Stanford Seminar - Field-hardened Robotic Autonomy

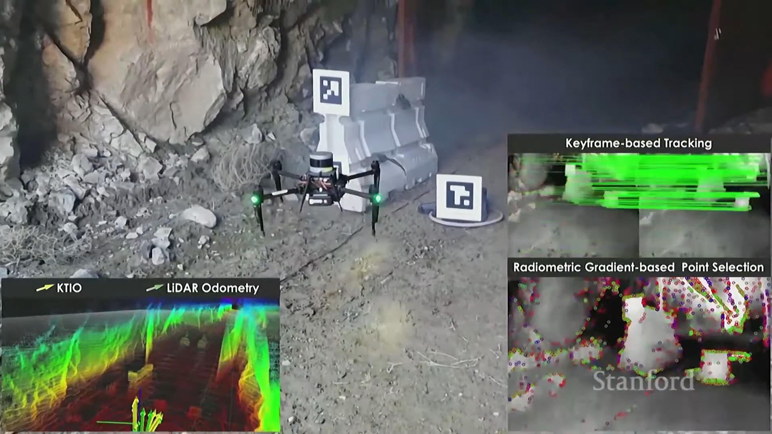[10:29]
We have to deploy multiple robots, and we align all robots to a common frame. Therefore, the April tags, that's also how DARWA does it in the beginning of the competition. And then what you see here is the result of KETIO odometry estimation in comparison
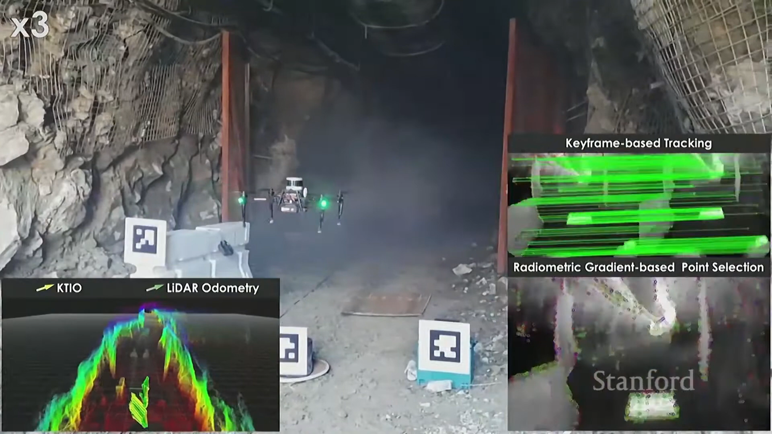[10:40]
with LiDAR odometry and mapping in an environment that essentially LiDAR can also work, because with the exception of this beginning,
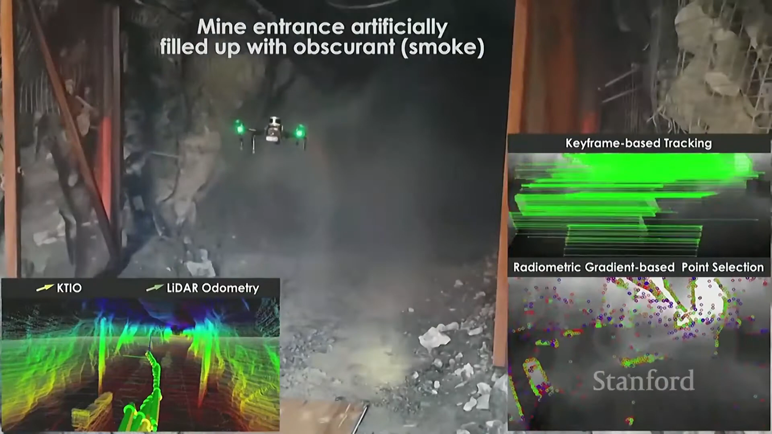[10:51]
there are not really many obscurants, and therefore we could facilitate something like ground truth in these conditions. What you see on the bottom relates to new features, good features that are introduced, the green ones,
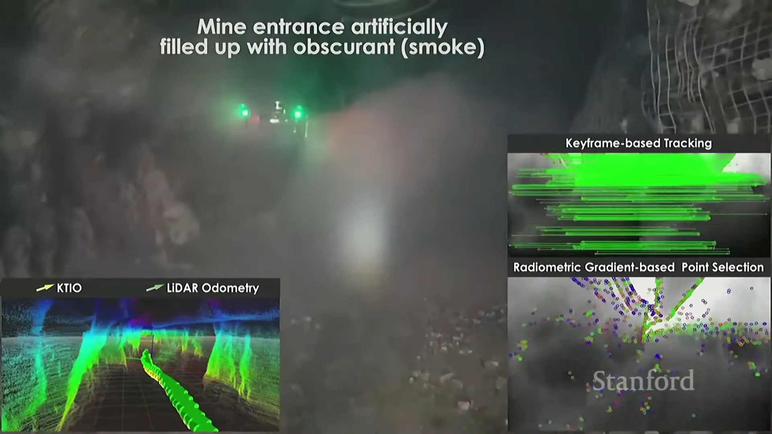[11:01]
blue ones that are tracked from before, and red ones that are kicked out, uh, from the estimation. And then you see, of course, the proper alignment between, uh, previous keyframe and the current frame. So this process will continue.
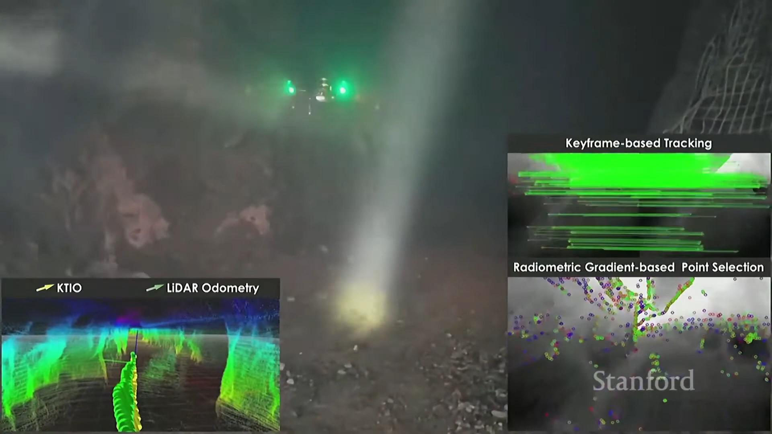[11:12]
I will let the video only to play for a little bit of, uh, of a minute. Uh, but the resulting fact is that with a very lightweight sensor, with a sensor that does not have influence from smoke or from dust and so on and so forth,
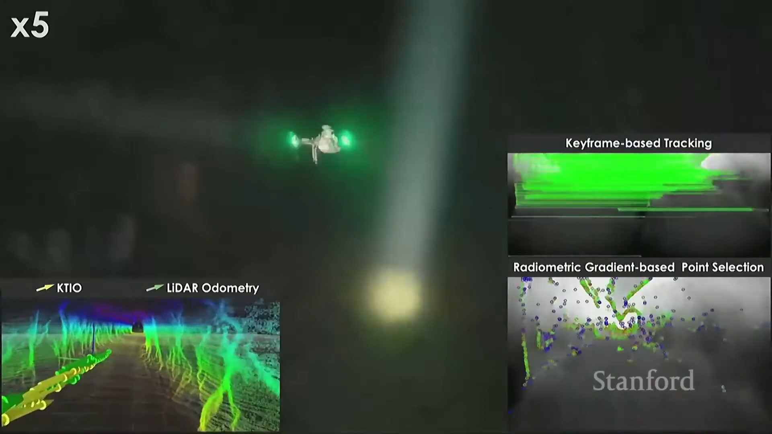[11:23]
disclaimer here, if it is a hot smoke from an active fire,
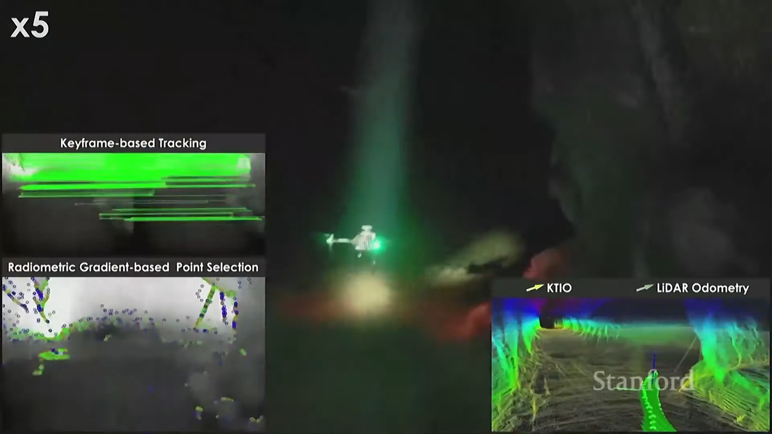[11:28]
actually this, uh, this camera will not really work, uh, per se, but there are other solutions. They're a bit more expensive, however. You have the ability to estimate the robot odometry inside an underground mine,
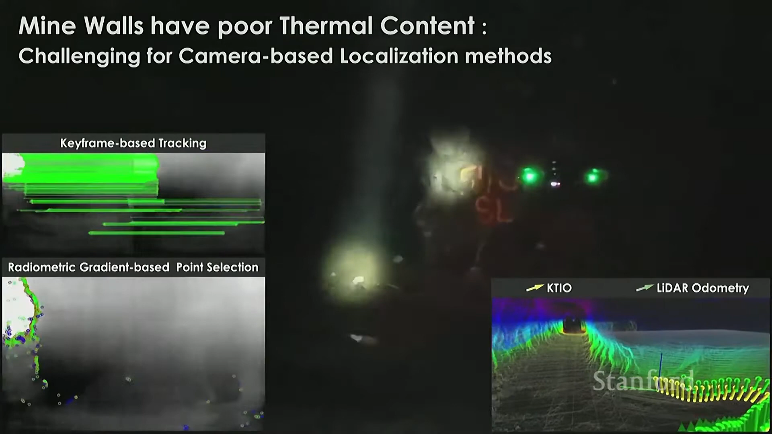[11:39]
and even when, for example, the geometry is self-similar.
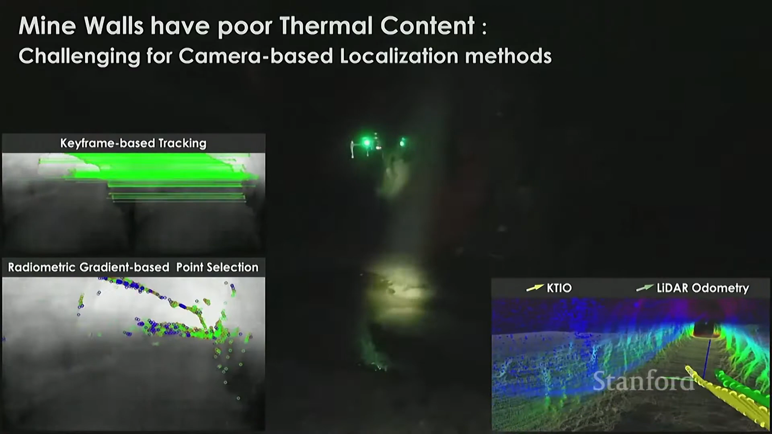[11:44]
So when a LiDAR will not work. Now, with a LiDAR, typically you solve a large percentage of the cases, number one,
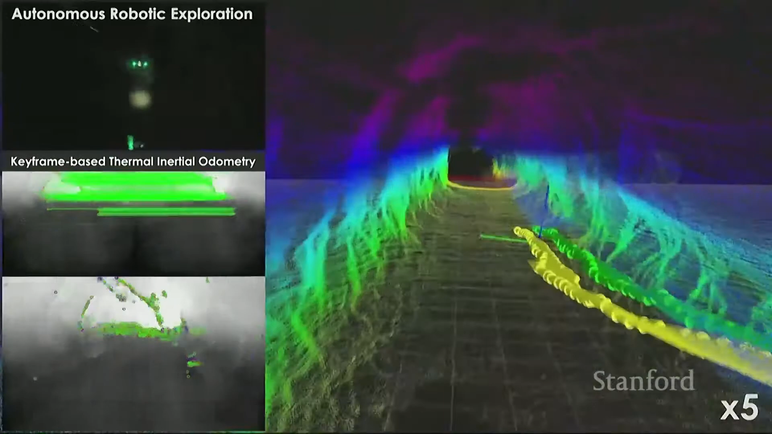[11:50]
but at the same time, you pay a huge penalty of weight, even the most lightweight, uh, 3D lighter like that is roughly 350, uh, grams, number one. Number two, it still cannot work in the self-similar geometric situation.
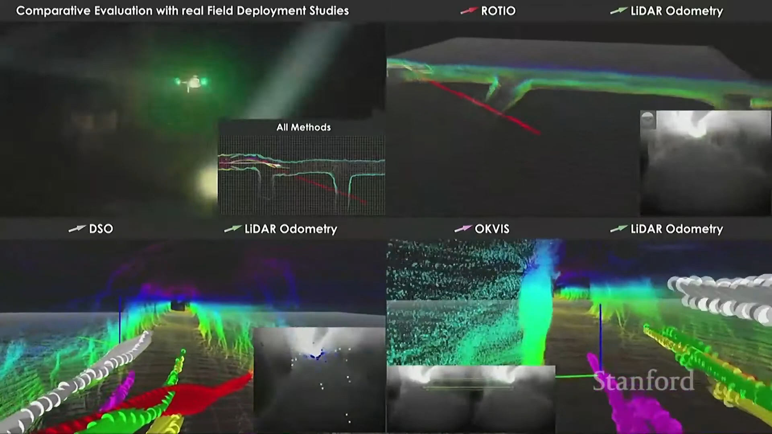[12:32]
And they are top methods. We don't want to say that actually that we are better in terms of visual-inertial localization. What we indicate is that we have a method that is tailored to thermal-inertial localization, and the methods there, the other ones, don't fail because they're bad. They fail because they didn't ever have to account for
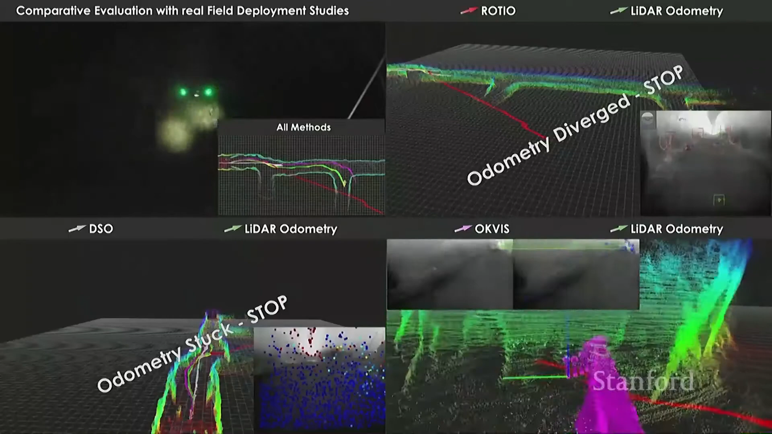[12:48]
the fact that thermal data are somehow different compared to visual information.
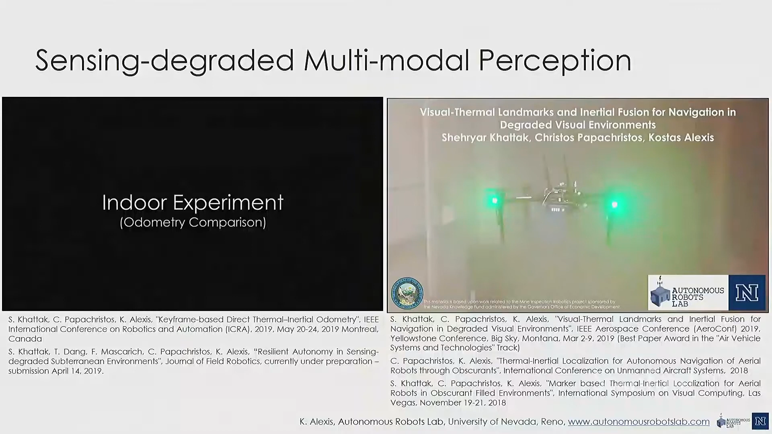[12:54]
We have deployed this much more extensively compared to just the video that I show here. So this on the right, uh, is in case of a theatrical smoke-filled environment.
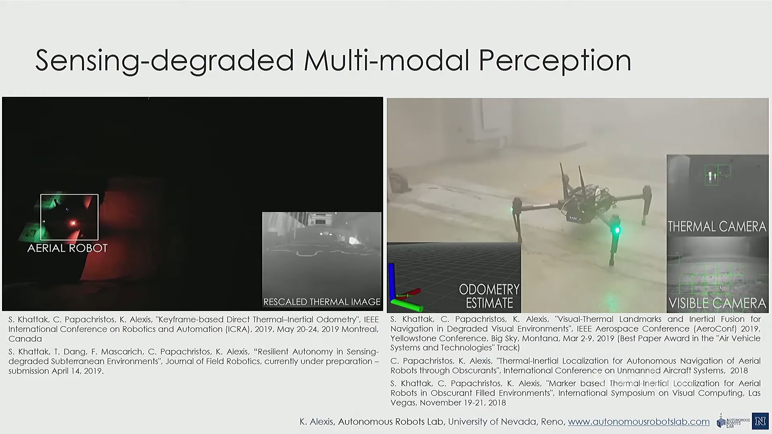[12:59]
That's actually one of the early pieces of work. Uh, and the robot will navigate. Also, the environment will again go dark, and reliable post-estimation is more than possible. So we have the classical expectation of error, less than 1%,
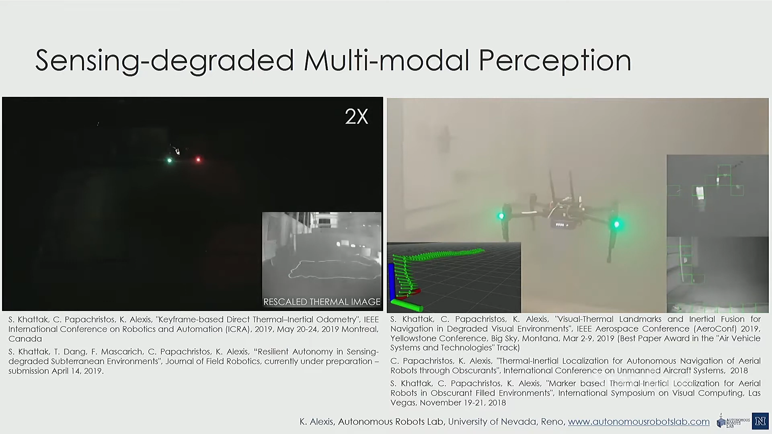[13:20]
as it is typical in visual-inertial localization, now applicable to thermal-inertial, which is, uh, unaffected again from many cases of visual degradation. So I would like you now to think of the following. If we have a robot that can penetrate conditions of visual degradation,